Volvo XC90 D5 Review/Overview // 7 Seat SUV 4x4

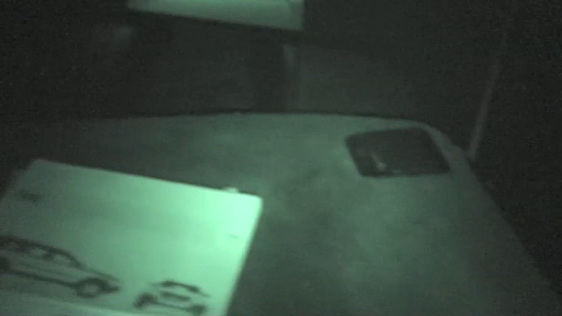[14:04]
that's the front of the car ... right there ...